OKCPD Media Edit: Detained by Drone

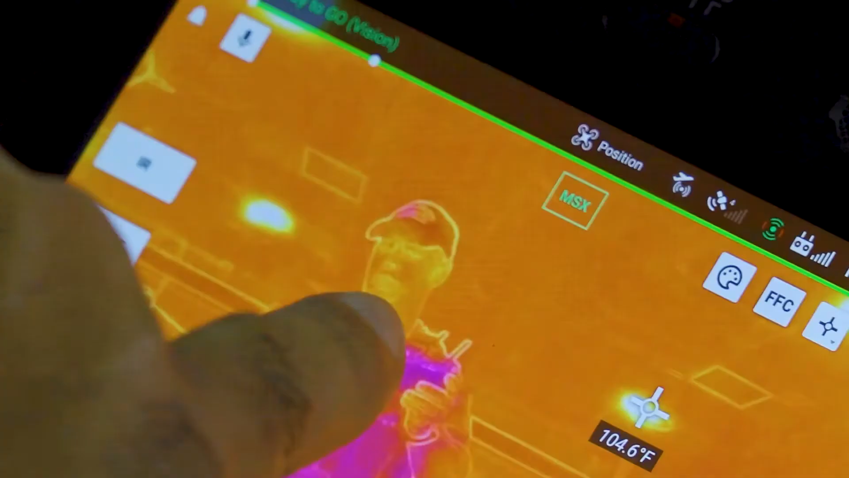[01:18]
On screen: spot 104.6°F
With that too, it's got a built-in thermal imaging system.
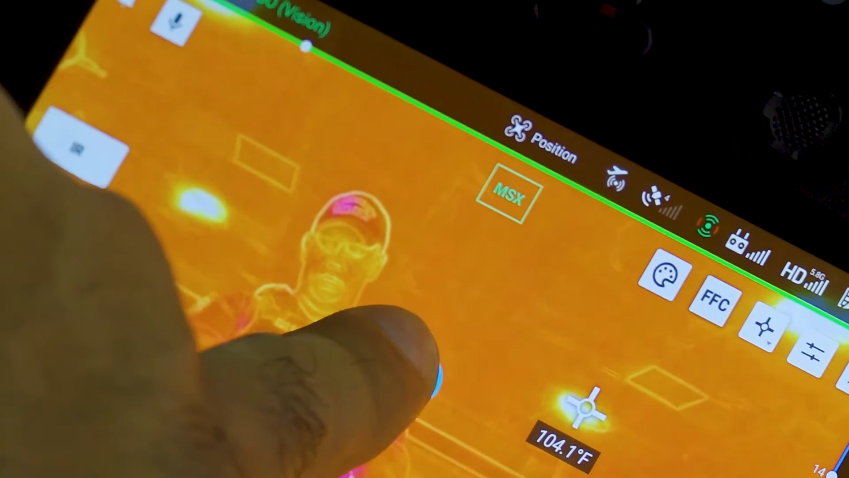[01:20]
On screen: spot 104.1°F
So I was able to attach my spotlight to it and I was able to hover down almost at an eye level and spot the suspect inside the canal.